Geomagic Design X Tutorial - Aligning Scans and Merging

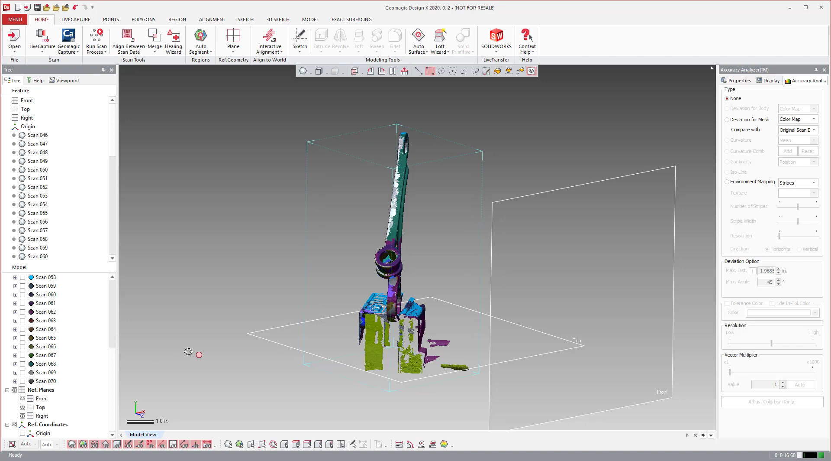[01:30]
And I can select the other ones and move those to a new group as well. And once they're in there, you can hide and show each group.
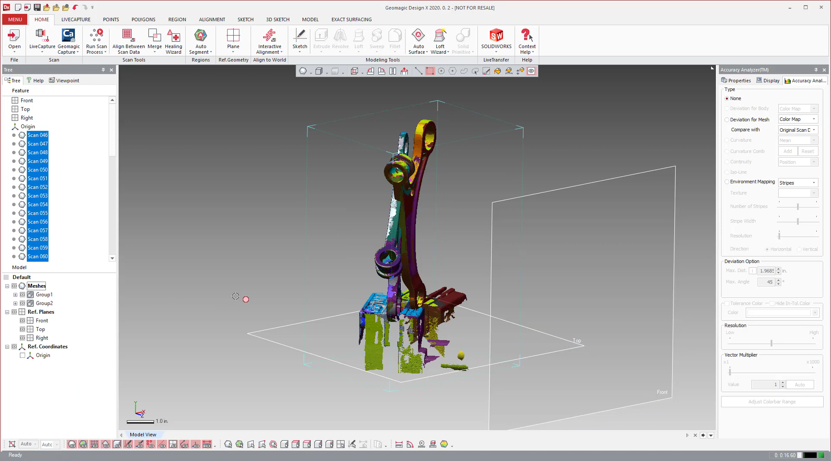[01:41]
So you can see there's that one group.
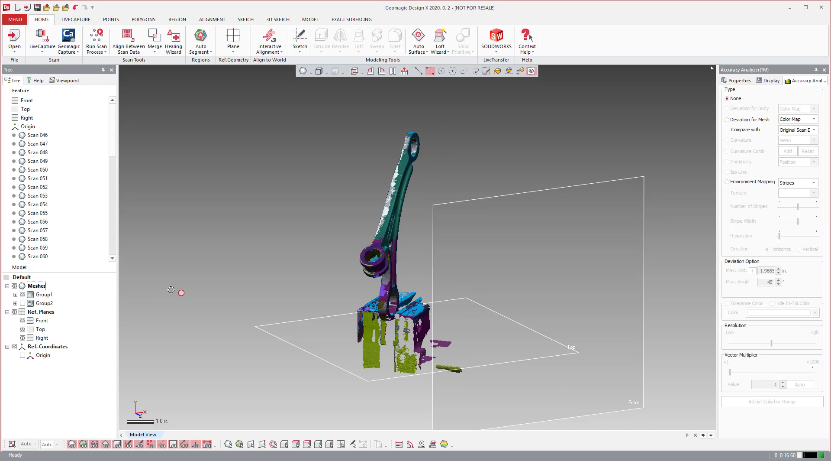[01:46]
I'll turn it off, and there's another group, right?
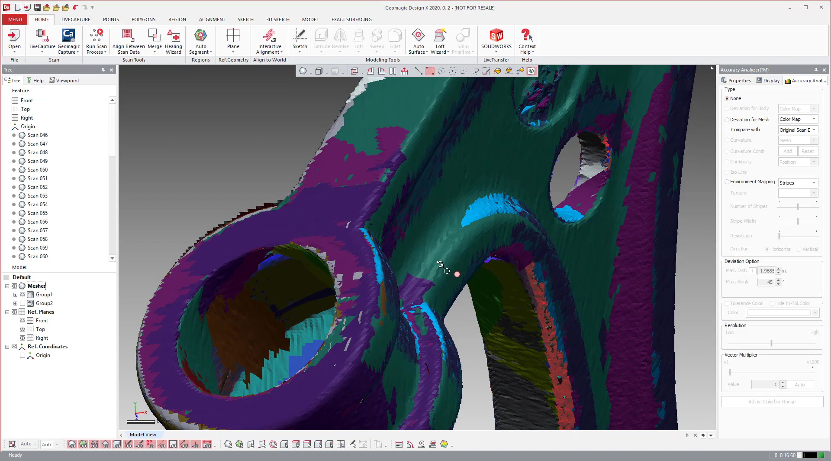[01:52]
So usually I'll go ahead and I'll start aligning these two groups together,
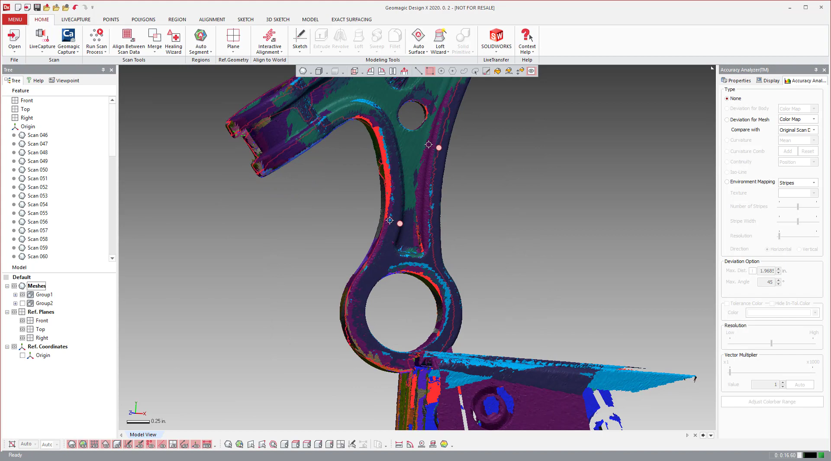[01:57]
but the vice is going to throw off the alignment because here the vice is grabbing there, and it's grabbing there.
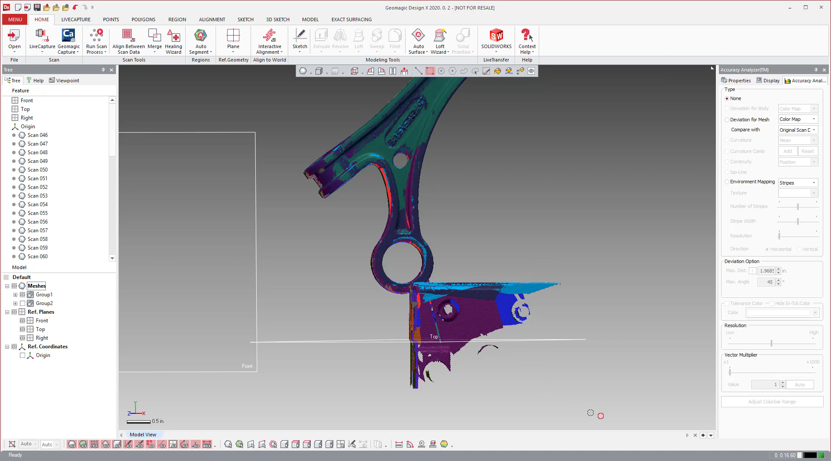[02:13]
and I'll just use the rectangle selector and come in and hit delete and remove the vice from group one.
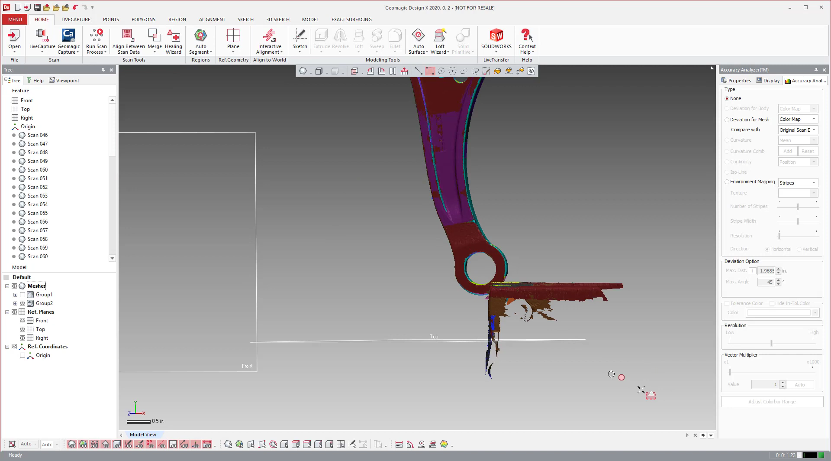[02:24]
And because the vice is kind of almost in the same spot, I can just not even move my view and window in and get rid of the vice in group two. So now you'll see I have these two groups.
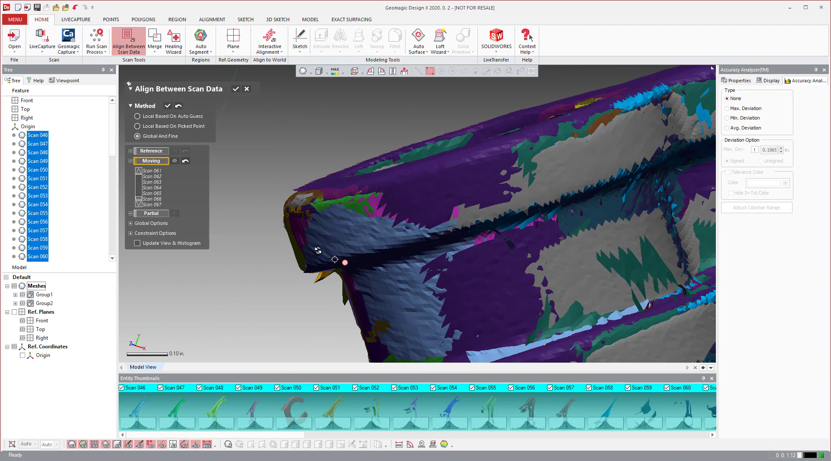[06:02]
Because you can see sometimes there's little areas where they don't quite fit together. It's allowed to tweak them and allow them to fit together better.
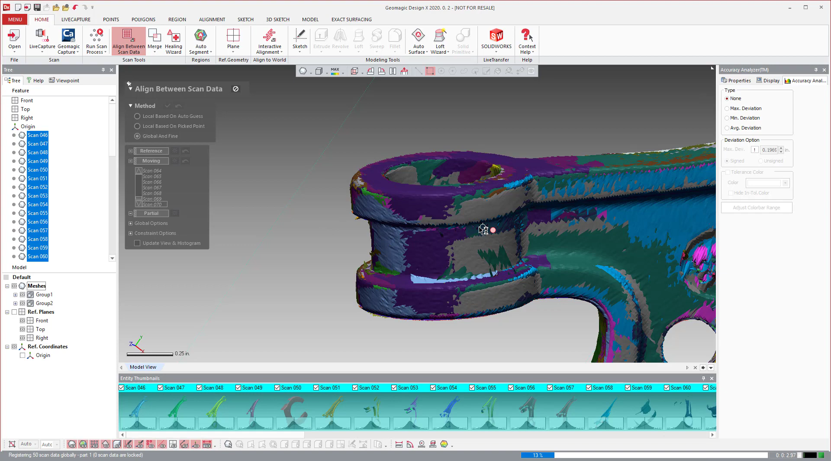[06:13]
So I always, always run that. Sometimes I run it multiple times, depending on what I see on screen.
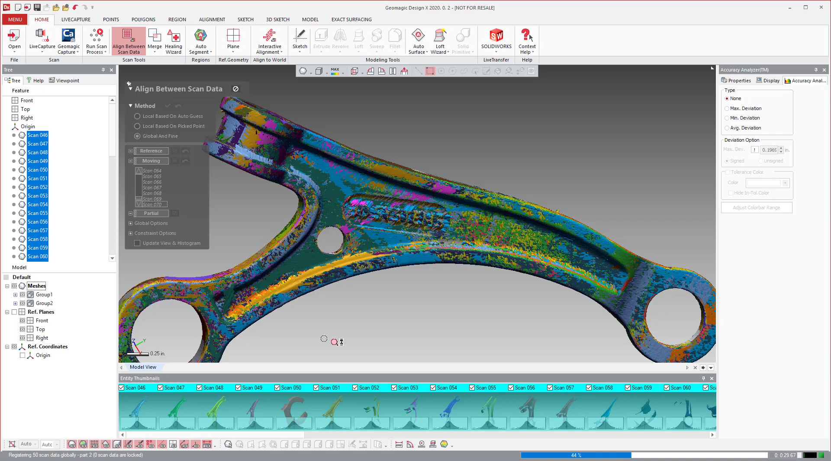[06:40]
And they are essentially coincident or almost coincident with each other in those areas. Now, there will always be little areas like this, especially depending on the
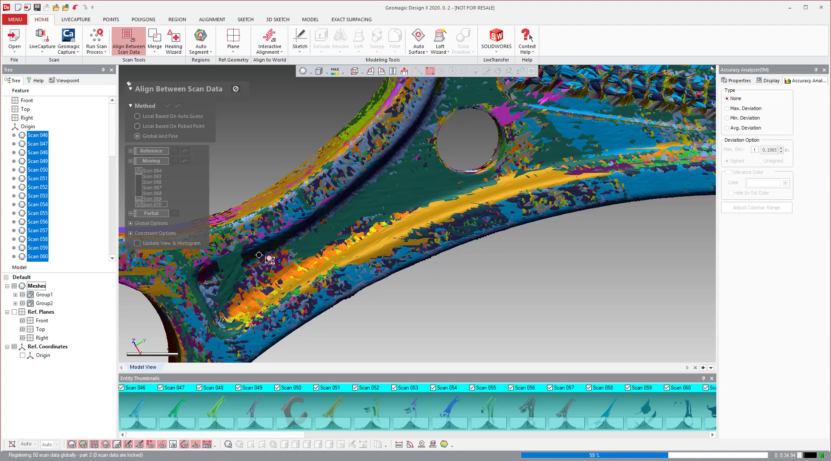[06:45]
skill level of whoever is scanning and what type of scanner it is and things like that.
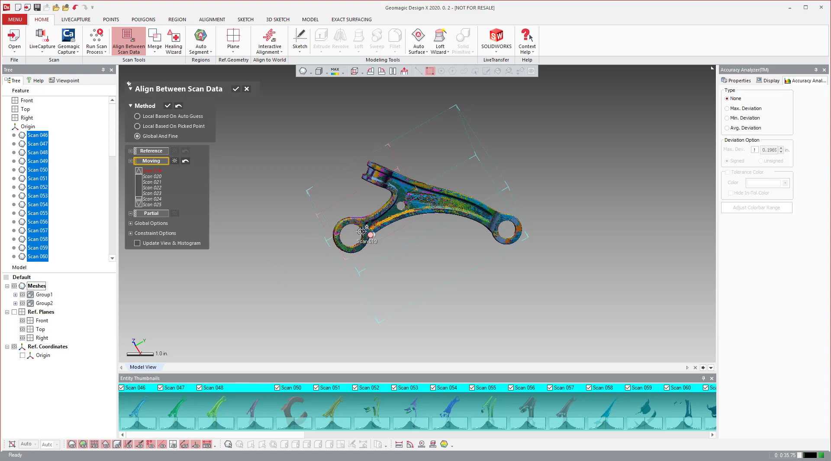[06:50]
You see little areas like this, that's actually kind of like a flyer or an artifact that's floating out in space. And we'll show you how to take care of that in a moment.
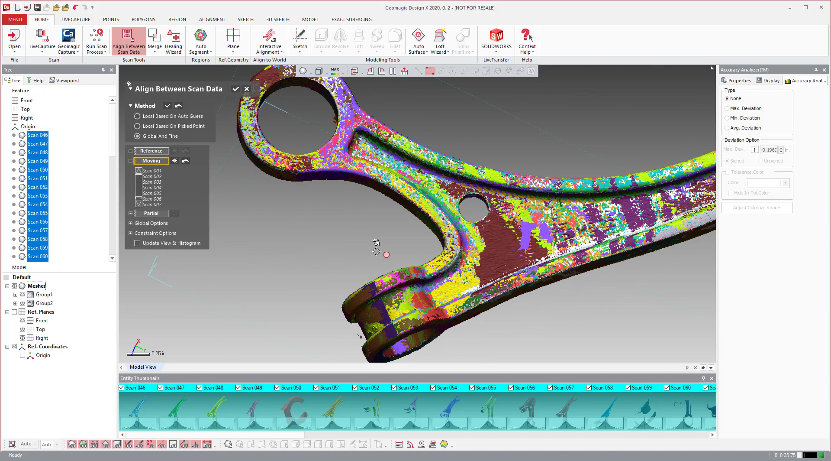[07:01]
But you'll see that right away, this actually tightened up the alignment pretty good. So once I get an alignment there, I'm ready to go on to the merging stage.
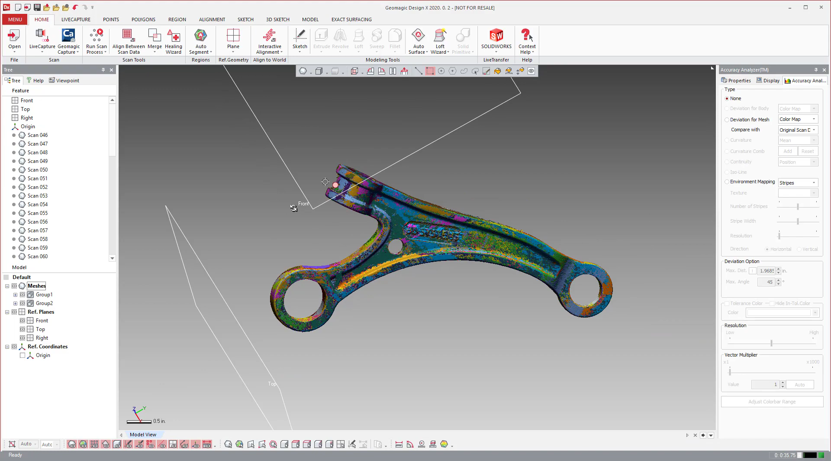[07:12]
So you can run that multiple times, by the way. So if it doesn't look like it's quite there for you,
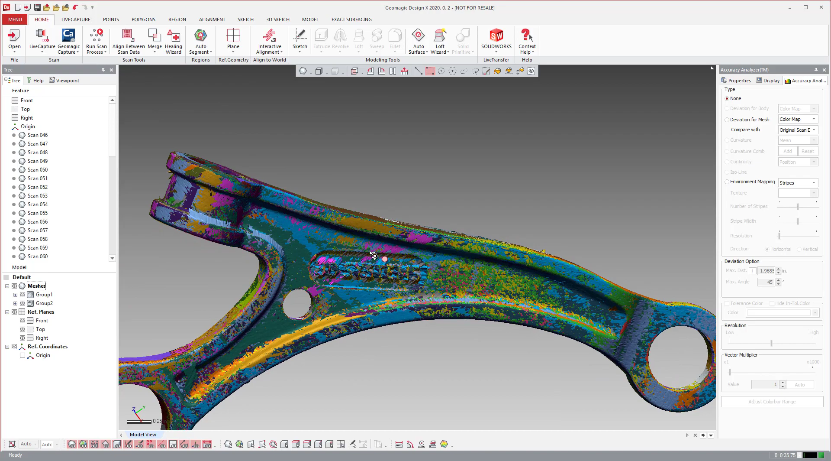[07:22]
you can go ahead and run it multiple times. Now, at this stage, you can come in and window in and delete things if you want to from different angles.
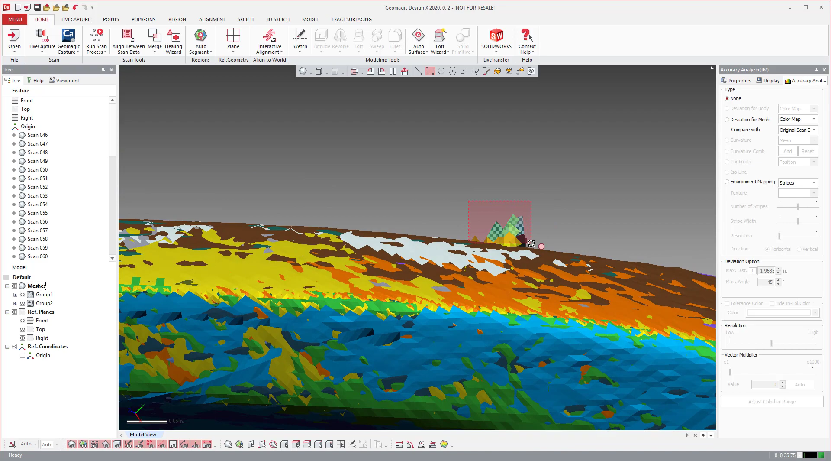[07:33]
If I need to do that, you know, I can select areas for this one right here. If you click on that edge of that scan, it will show you that this is scan number 68. Now, scan number 68 is probably in group 2.
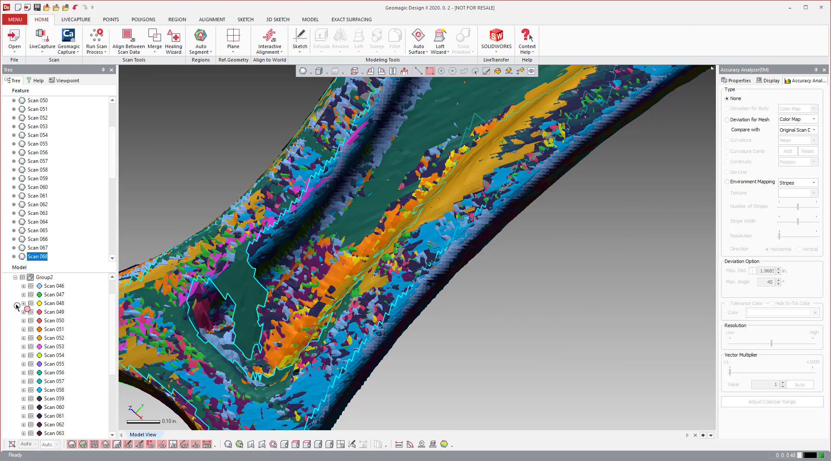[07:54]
So if you see scan number 68, you can say, I want to show this only. Then you can come in and use things like this paintbrush. And if you want to change the size of that paintbrush, hold Alt and move side to side. And holding Shift will add.
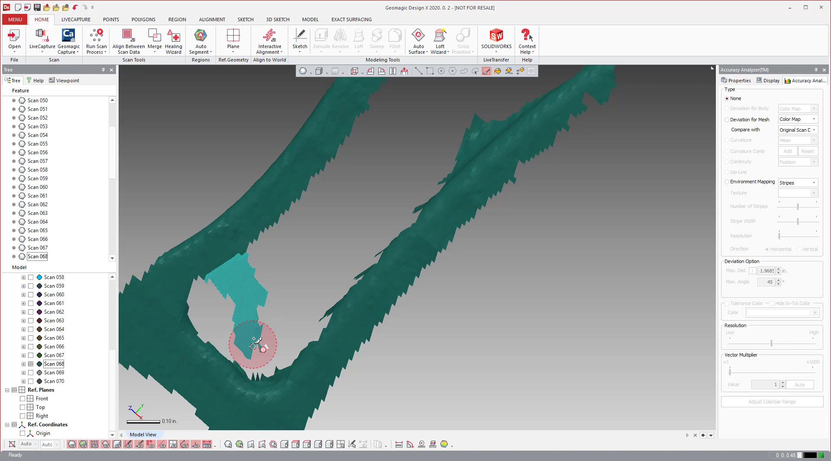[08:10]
So if I want to remove some of these other artifacts, I can do that if they don't look like things that I want. And I can just kind of give that scan a once over.
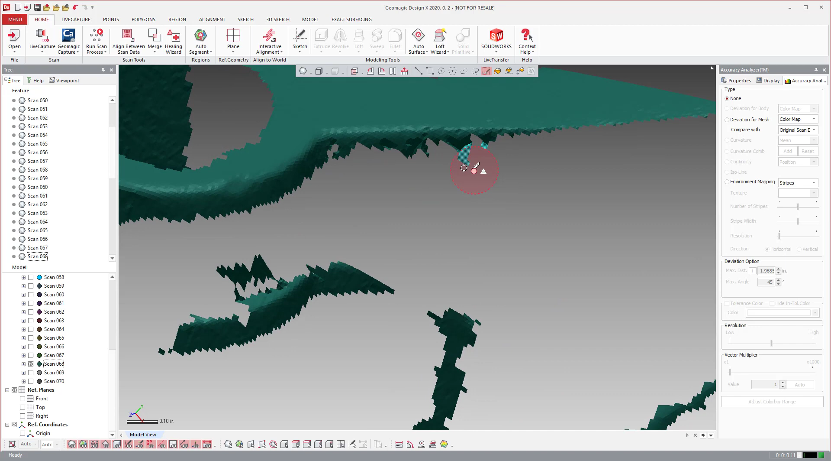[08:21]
Or if this just looks like a completely poor scan altogether, you know, I could just go ahead and nuke the whole thing just by deleting it from the tree if I want to. Especially if I don't need it. You know, that's the thing that you can do. You can just get rid of it. Now, to show everything again, I like to just click on all the mesh group.
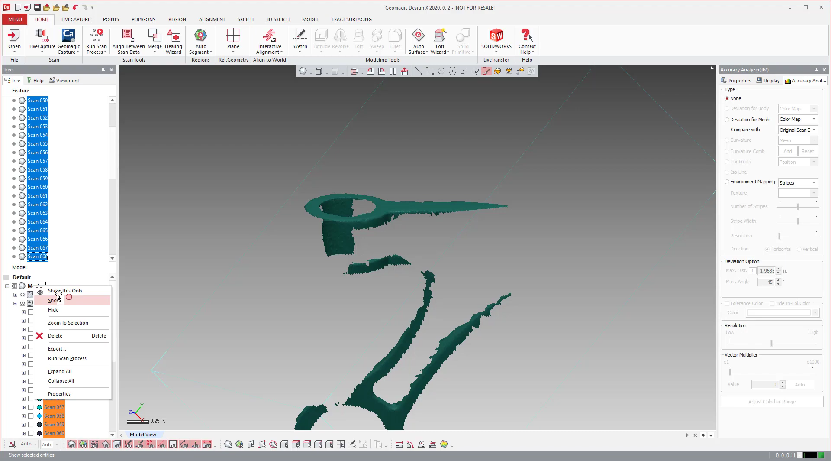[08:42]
And you can hit show or show this only and it will basically bring everything back.
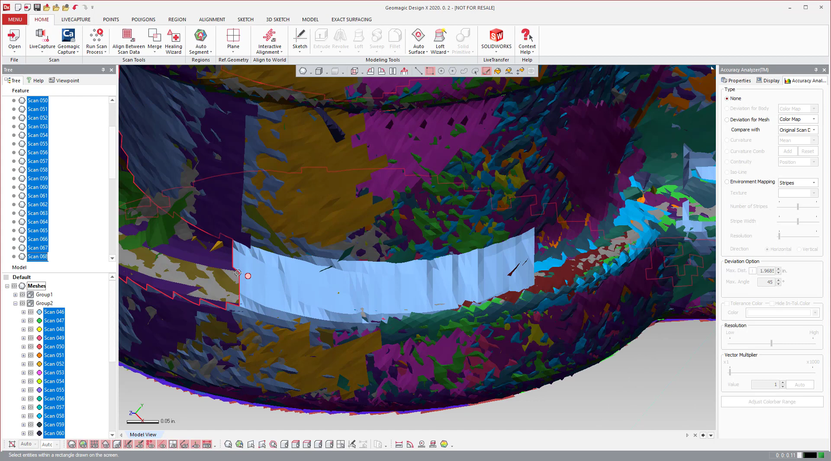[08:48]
And again, I kind of go through this a little bit and remove some of this stuff.
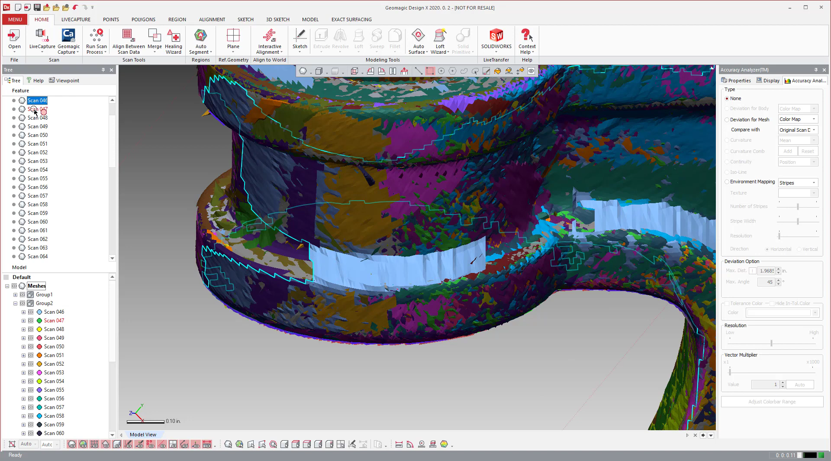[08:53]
I don't always rely on the software to do everything for me. So 46, if I click on 46, it will show me where 46 is in the tree here. And then I can say, show this only.
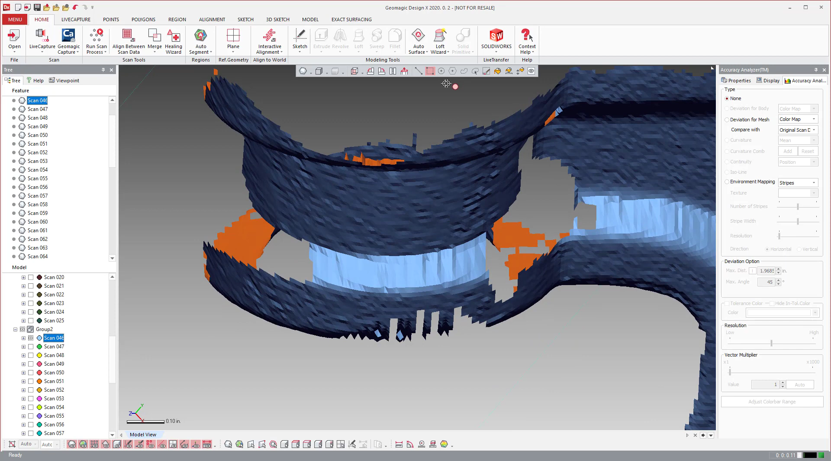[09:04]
And then I like using, again, the paintbrush to come in. And sometimes I'm aggressive with this. If I have a lot of overlap of scans, I don't necessarily need this data here.
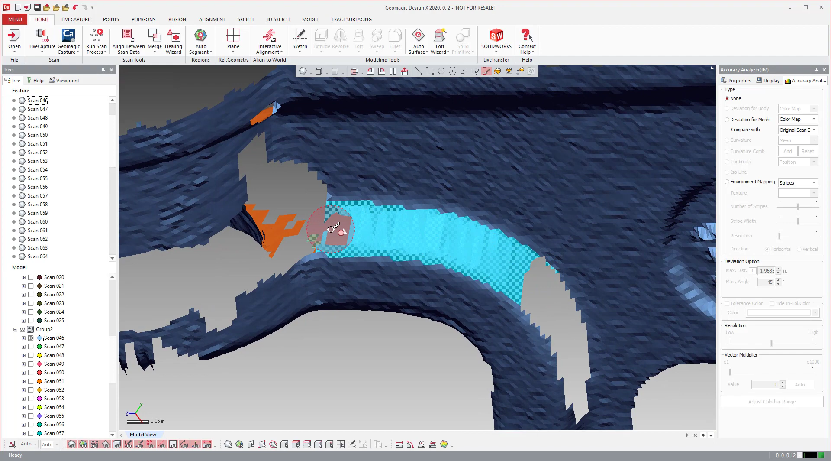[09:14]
So I can select more than I really
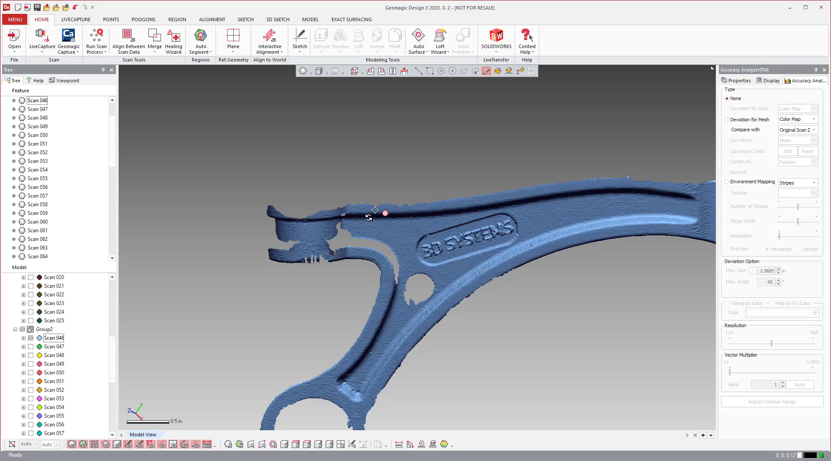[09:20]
normally would to remove it. Yeah, that looks like a little flyer right there. And say, show this only.